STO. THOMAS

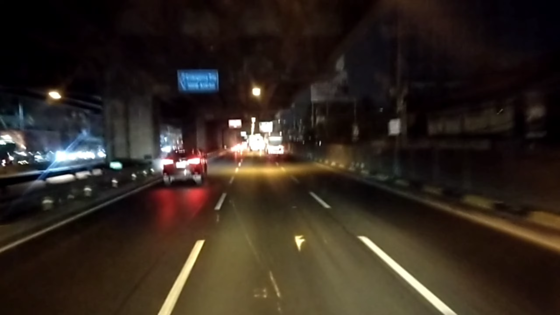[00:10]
Wasak-wasak mga kabady, magandang umaga sa ating lahat. Happy trip. Madaling araw siya ngayon mga kabady. Andito na tayo ngayon sa Ice Lakes. Kakapasok ko lang ng C5 entry dito sa Taguig. Papunta kami sa customer. Mahabang biyahe kasi mga kabady. 3 a.m. kami nanggaling sa Quezon City. Ngayon andito na kami sa South Luzon Expressway.
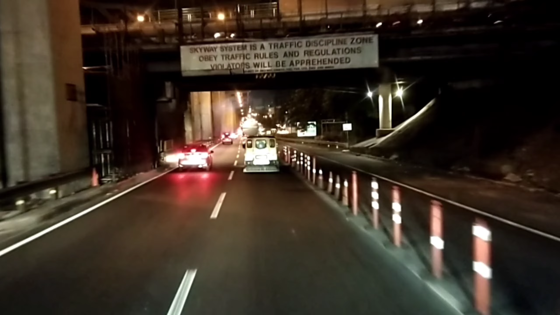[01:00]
Gusto ko lang ipakita ang buhay natin na mga driver. Madaling araw umaalis at madaling araw na rin umuwi minsan. Minsan hating gabi.
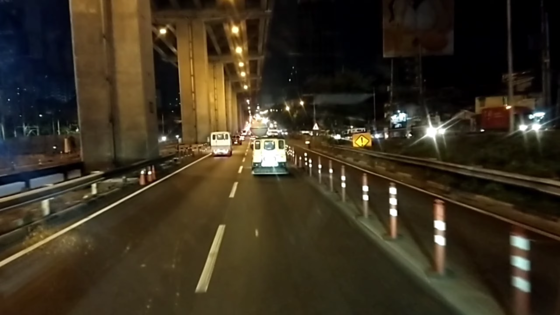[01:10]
Kaya ito long trip lang to para makita nyo rin kung ano ang kagandahan sa mga bumabiyahe ng madaling araw. Malamig, swabe kasi hindi pa siya masyadong matrapik. At maganda ang biyahe kasi nga diretso-diretso. Ayun mga kabady, sama-sama tayo mag-biyahe. Tara!